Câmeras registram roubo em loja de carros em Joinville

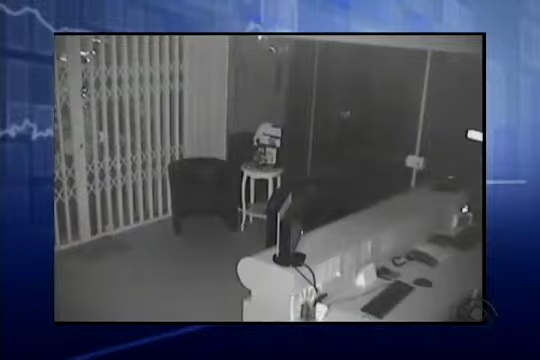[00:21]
Dois homens aparecem no lado de fora da loja. Um deles arromba a porta de vidro e a pantográfica. Entra e procura por objetos. Em exatos 27 segundos, ele desliga uma TV de 32 polegadas e foge, levando o aparelho. Ninguém foi preso.